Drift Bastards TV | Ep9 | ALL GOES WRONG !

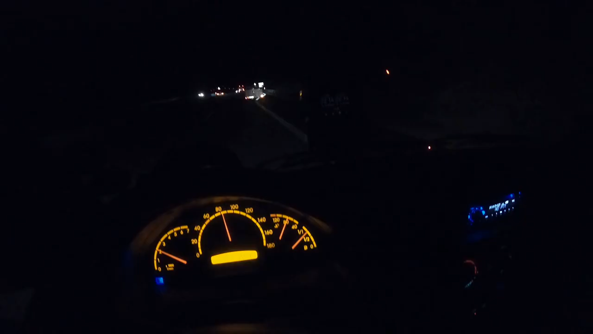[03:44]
Der Sprinter hat jetzt gerade aufgegeben Und alle Hore Lichter sind ausgefallen Ausser das Fernlicht Das ist gebig beschissen Wir fahren jetzt mal aus und schauen Warte,
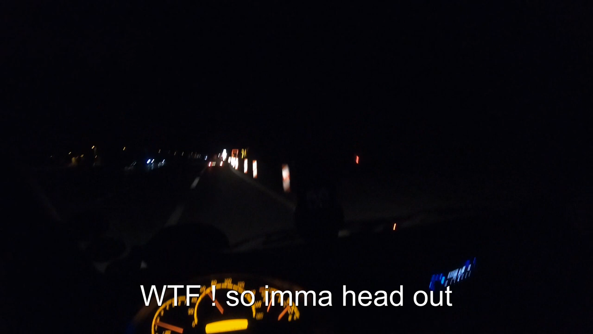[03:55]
ich habe für verdammte Hore Scheisse fabriziert Ciao Was ist das?